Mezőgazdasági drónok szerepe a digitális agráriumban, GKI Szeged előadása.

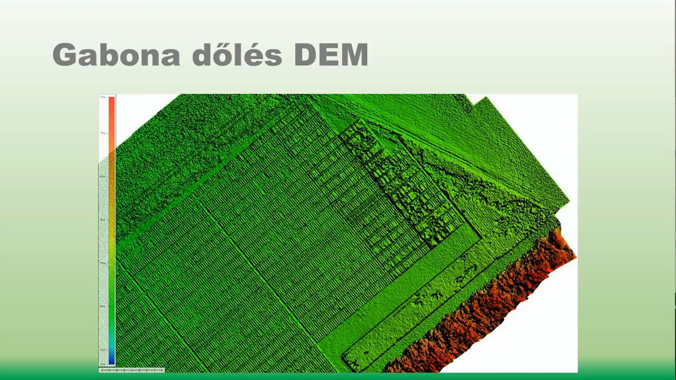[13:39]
alkalmazásában lehet még egy értelműen ezt a területet ugye megnézni,
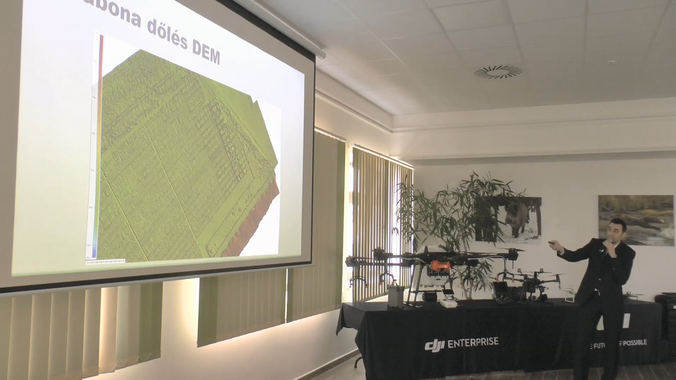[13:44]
hogy mekkora ez a kár megnézés, hogy milyen dőlést okozott az adott állományban, mondjuk egy iha.